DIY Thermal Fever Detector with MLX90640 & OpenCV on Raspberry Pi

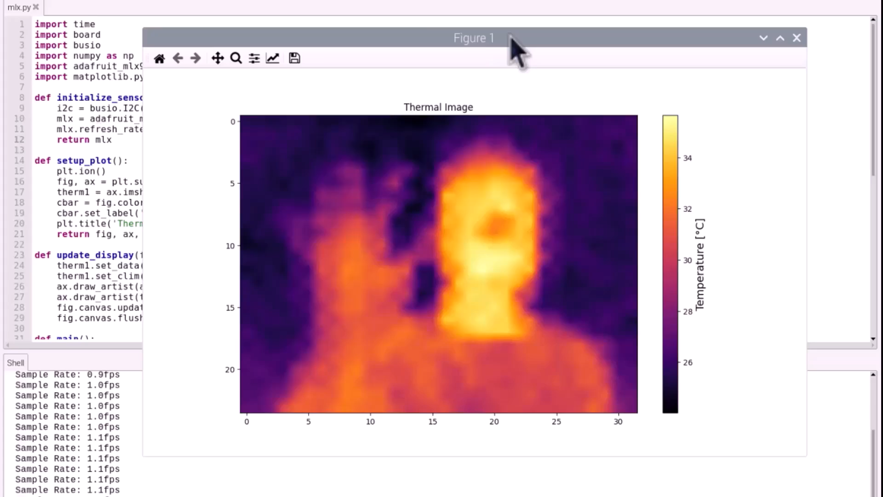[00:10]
In the last video, we made a DIY thermal camera project using the MLX9064032x24 thermal image array IR camera. Using the matplotlib library and interpolation, we visualized the thermal images on LCD screen. It was really a great project for thermal visualization.
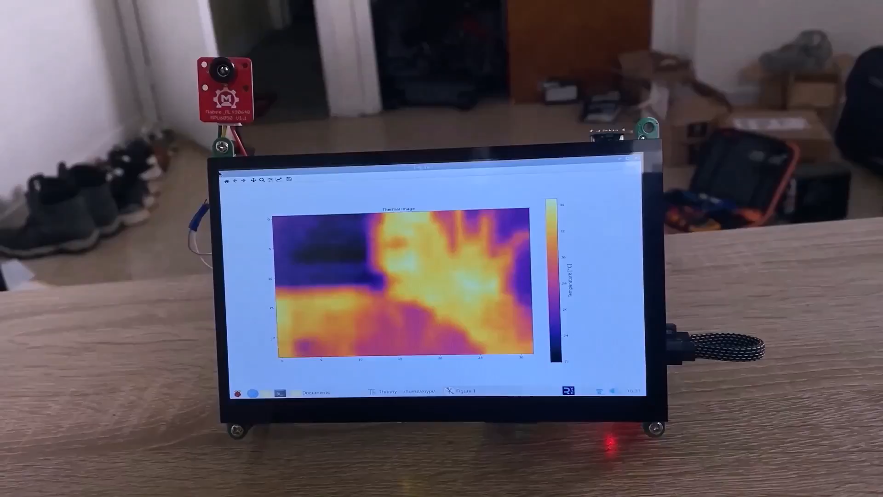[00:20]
Moving ahead, I decided to build a thermal fever detector using the same MLX90640 sensor and Raspberry Pi.
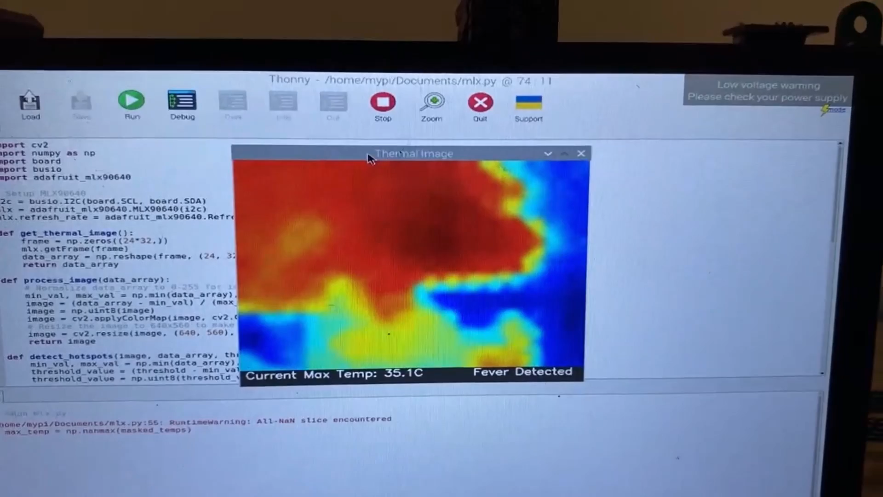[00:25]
On screen: max 35.1°C
This time, we are using the OpenCV for thermal visualization. Using the OpenCV, we can detect the face or region of interest. We can then set the threshold to identify whether the person is suffering from fever or not.
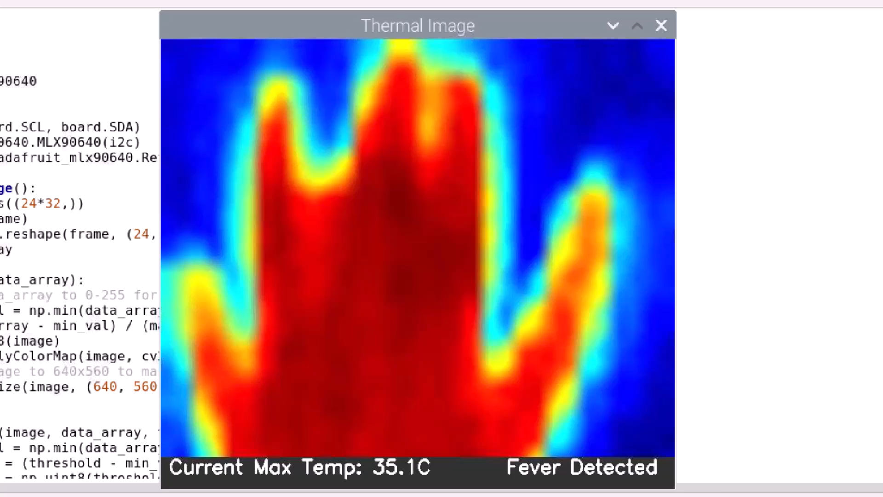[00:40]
On screen: max 35.1°C
This project is inspired by one of the thermal fever detection project that I found while browsing through the internet.
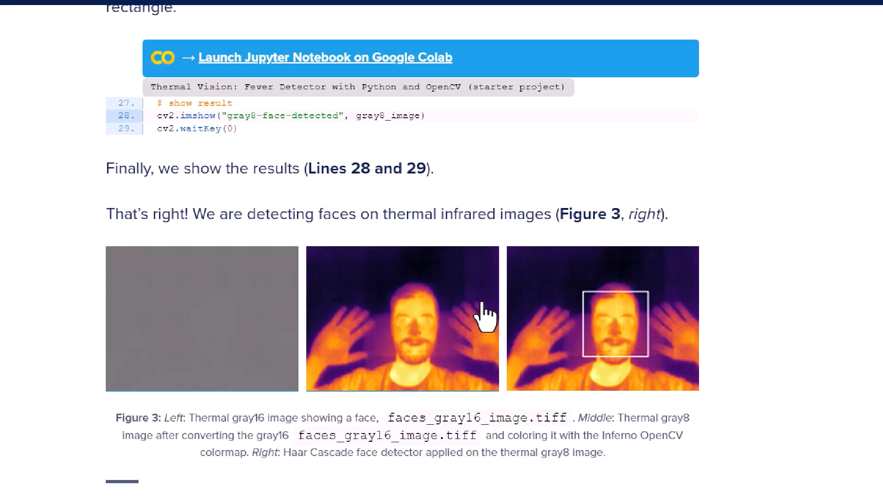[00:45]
They used extremely high resolution thermal camera that has a fast refresh rate.
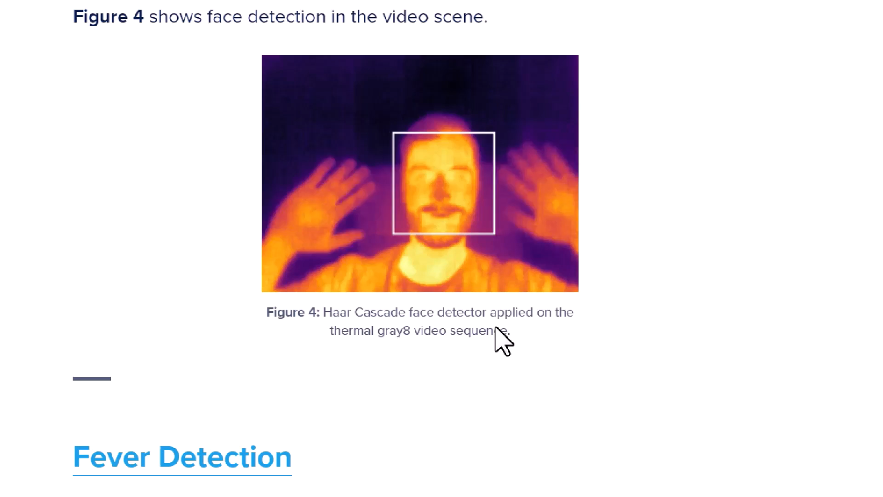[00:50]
But the only thing that I have is this MLX90640 thermal camera.
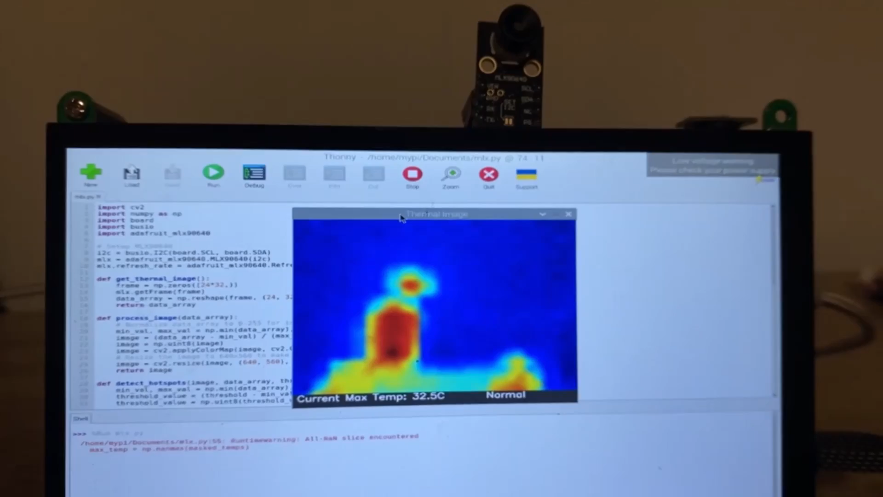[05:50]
On screen: max 32.5°C
The script will open a window displaying the thermal image processed by OpenCV. This image is color-mapped to represent different temperatures visually.
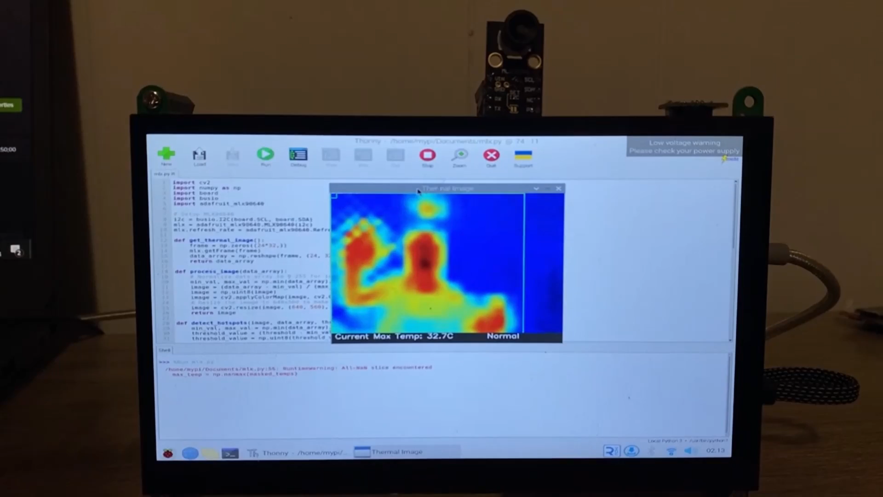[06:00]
On screen: max 32.7°C
Below the thermal image, the GUI shows a status bar. It displays the highest temperature detected and a condition message.
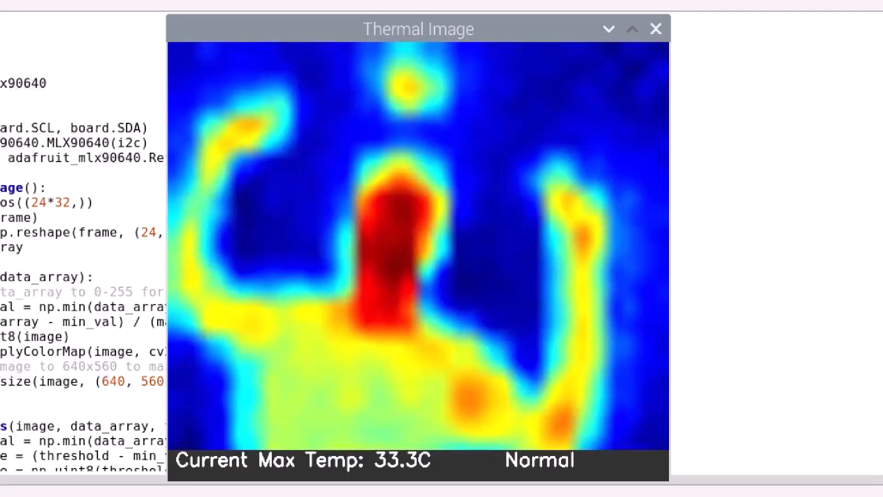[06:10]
On screen: max 33.3°C
If the maximum temperature is below 36 degrees centigrade, it will display normal.
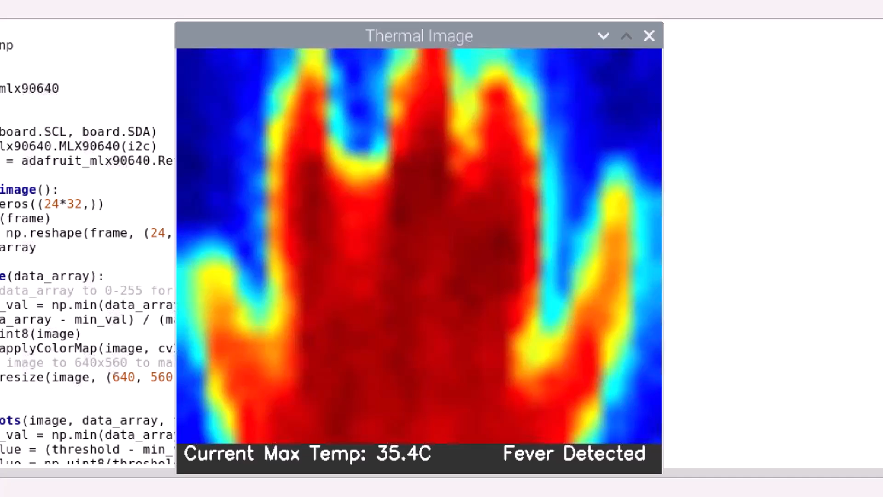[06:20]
On screen: max 35.4°C
For each detected hotspot, the script calculates the maximum temperature within that region and displays it on the GUI.
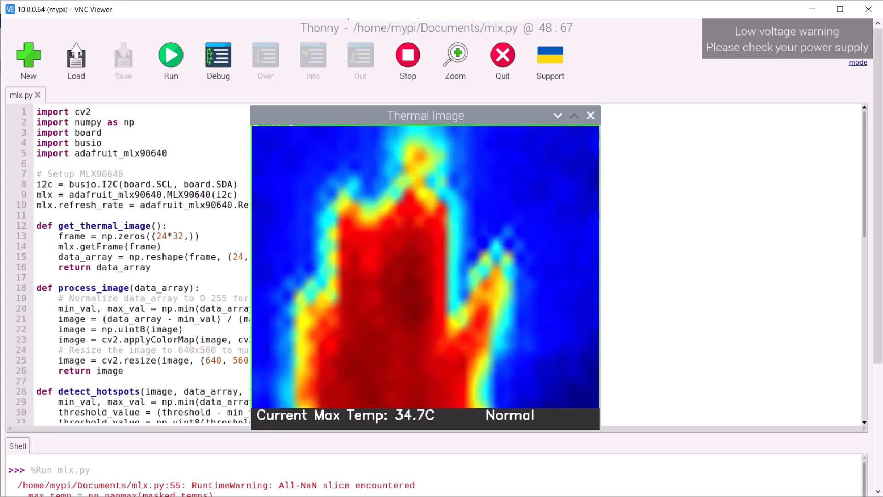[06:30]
On screen: max 34.7°C
This helps in assessing whether the detected hotspot is indeed a concern for fever.
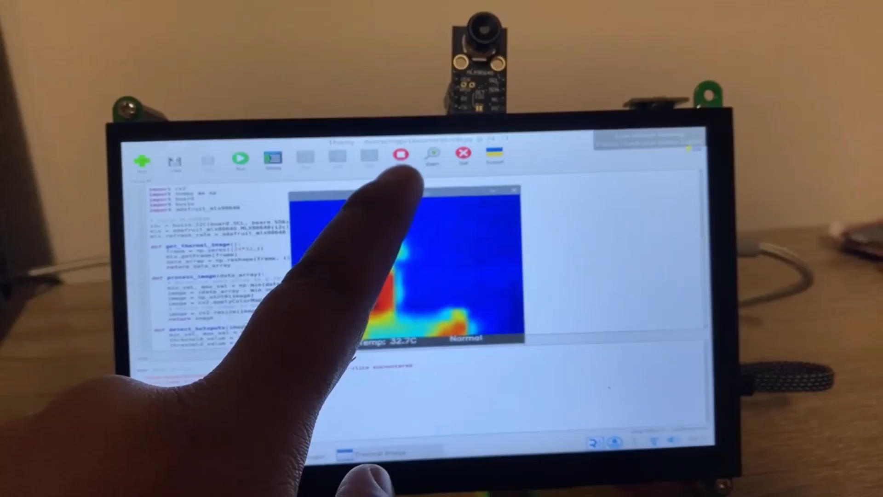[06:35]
Ensure your monitor the GUI while the
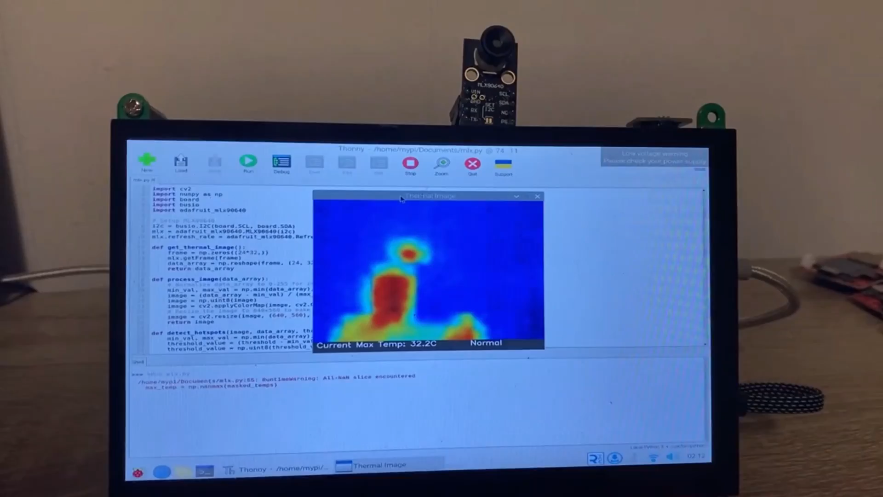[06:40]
On screen: max 32.2°C
script is running to see real-time updates and detections. This will allow you to access whether individuals scanned by the thermal camera potentially have a fever based on their surface temperature readings.